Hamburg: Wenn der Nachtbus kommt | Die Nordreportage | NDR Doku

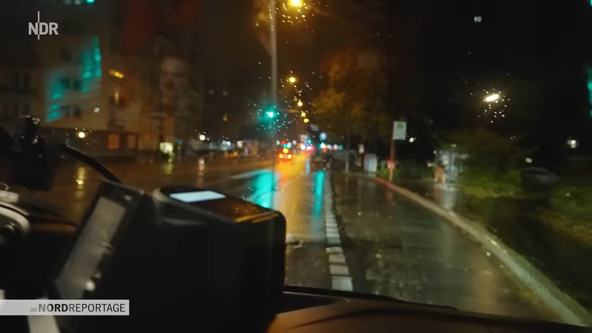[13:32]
Also da vorne ist der Unfall, da sieht man ja schon das Blaulicht und muss ich ab hier die Umleitung fahren, die er mir gerade durchgegeben hat.